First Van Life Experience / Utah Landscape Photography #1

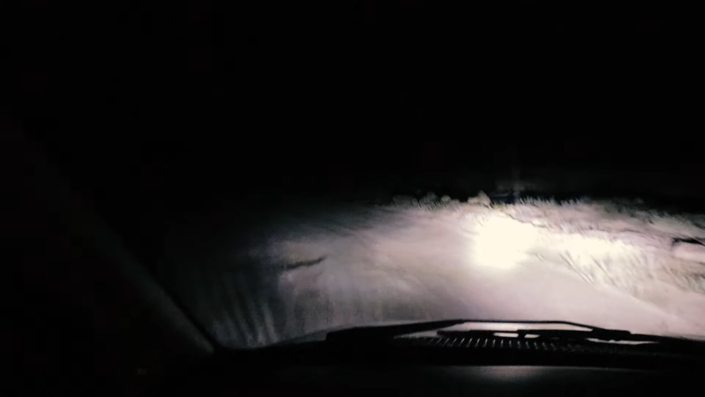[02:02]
I had to drive like an hour and a half through the desert and, you know, pitch black and which was not a lot of fun. But, you know, I learned a lot from that experience.